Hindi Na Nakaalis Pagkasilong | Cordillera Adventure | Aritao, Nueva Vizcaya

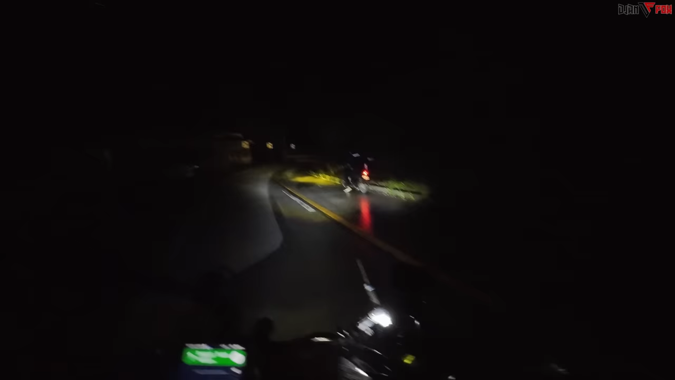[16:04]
Dandan lang naman muna tayo eh. Lamig! Napakalamig! Itong kaliwang bahagi, ito yung ano, bangin. Pero dyan natin makikita yung view kung merong sea of clouds. Biro mo kung kahapon, pinagpatuloy namin itong biyahe na to. Eh, rumaragasa yung tubig dito pababa eh. Tapos may mga kasamang bato, tapos ganito pa yung daan, panay twisties. Woo! Thank you, Lord! Sa magdamag at na nakapagpahinga kami kahit sa waiting shed.